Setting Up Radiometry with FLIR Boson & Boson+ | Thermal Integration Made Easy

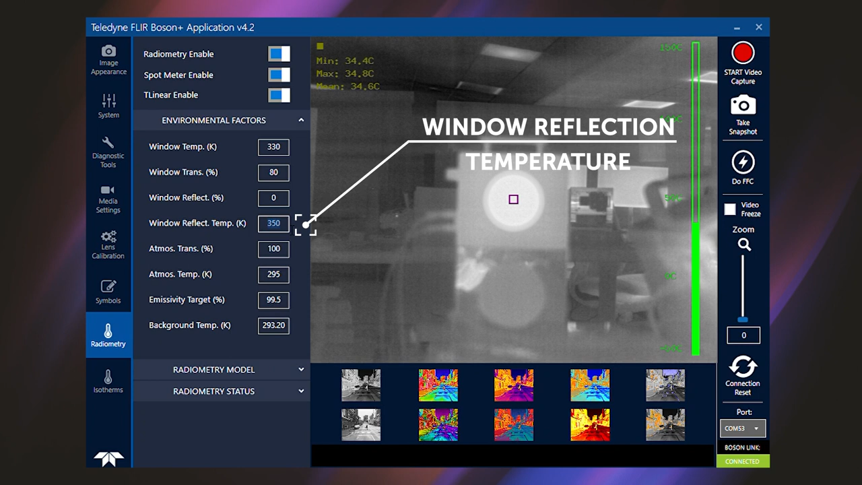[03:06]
On screen: max 34.8°C, min 34.4°C
And Window Reflection Temperature is the reflection of the internal temperature on the camera side of the IR transmissive window.
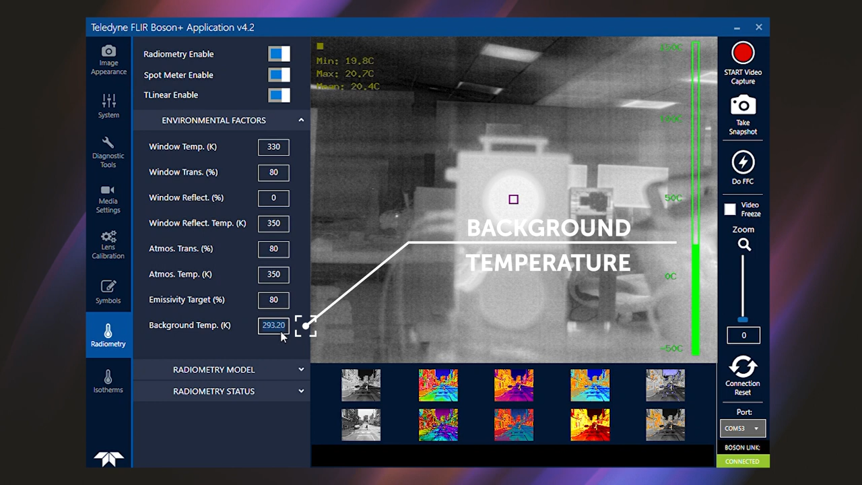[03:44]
On screen: min 19.8°C
Generally, this will be near ambient temperature. That completes the list of adjustable factors, so let's dig in determining the values for some of the most important factors.
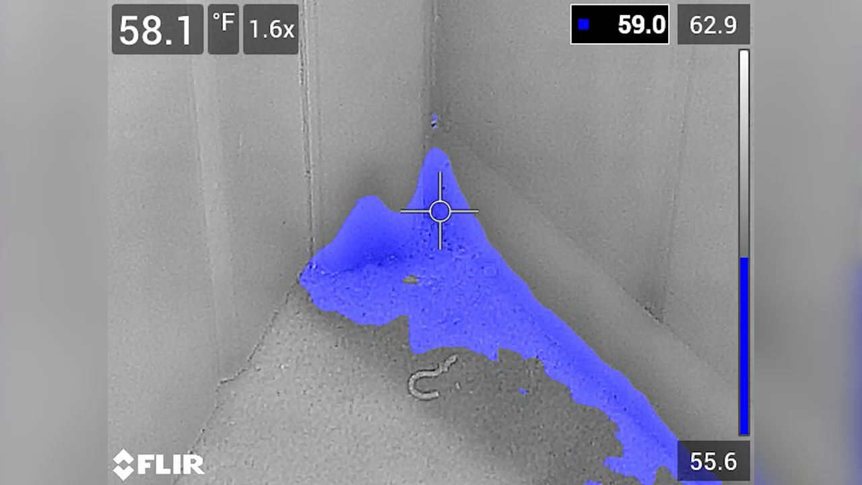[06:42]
On screen: spot 58.1°F
Windows isotherms are another useful capability
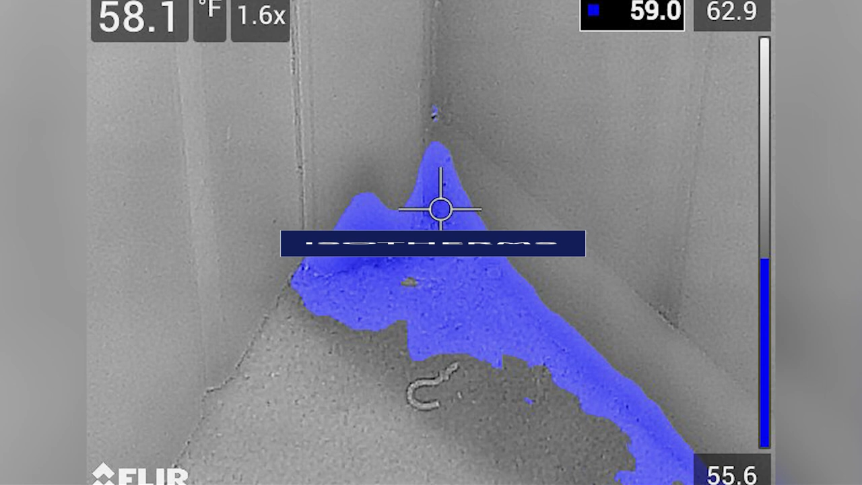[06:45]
On screen: spot 58.1°F
and allow configuration of ranges of temperatures or percentage to have customized colorization.
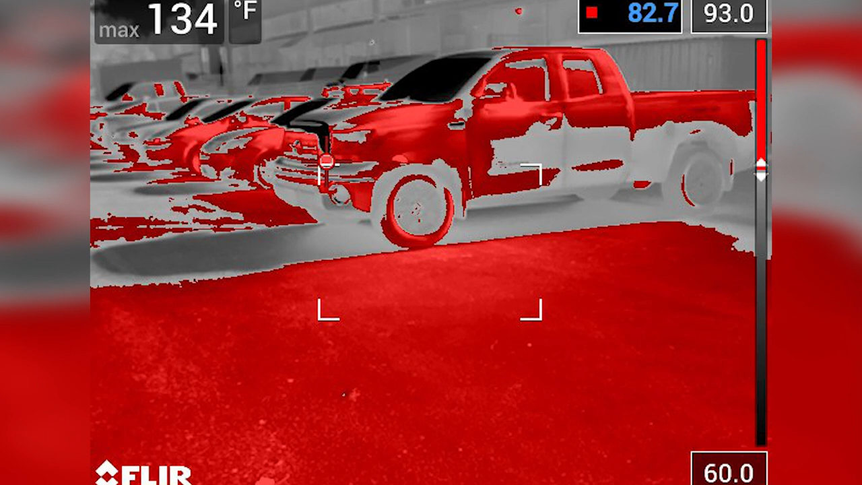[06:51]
On screen: max 134°F
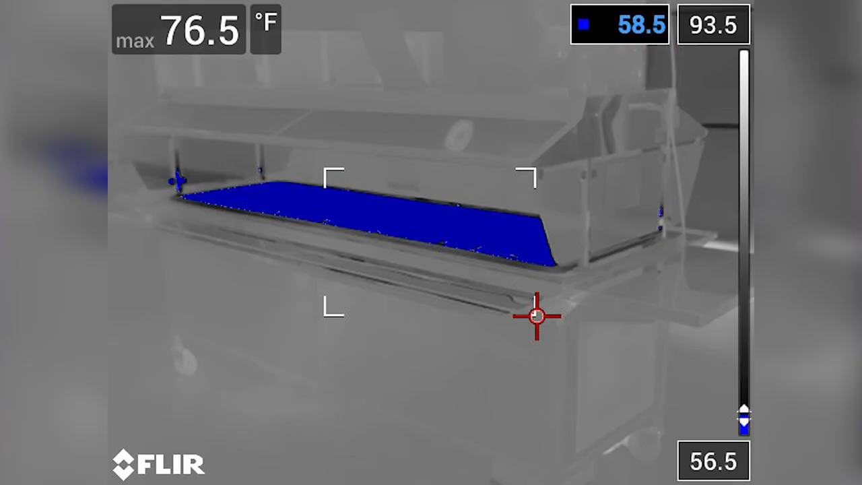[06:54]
On screen: max 76.5°F
Isotherms can be utilized to create custom color LUTs like sepia.
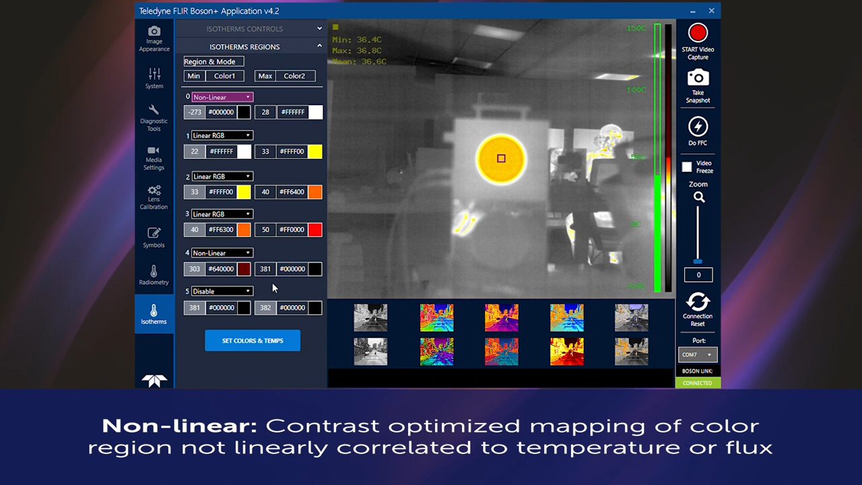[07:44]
Linear RGB is a linear RGB to RGB interpolation between colors.
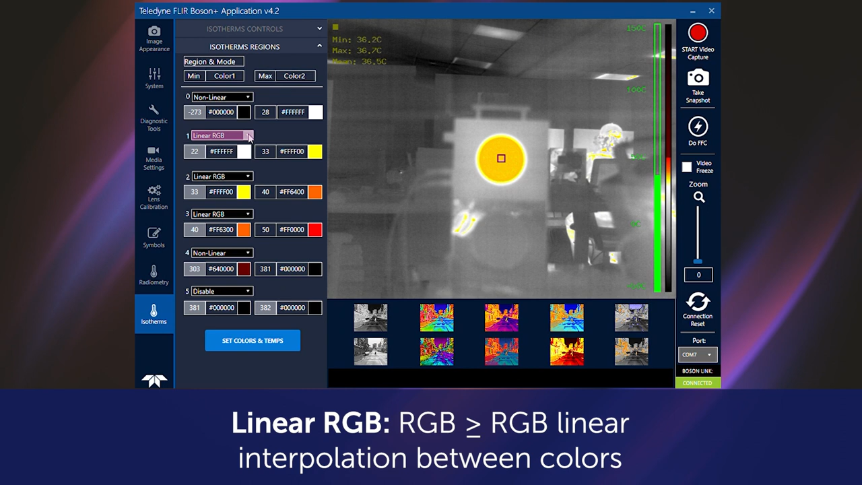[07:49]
Disable is exclude from isotherm regions.
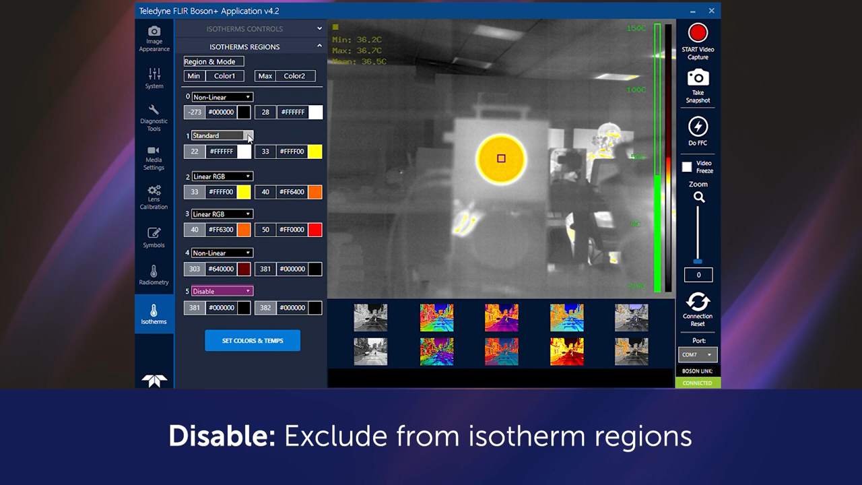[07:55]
Single color is only a specified color, no interpolation.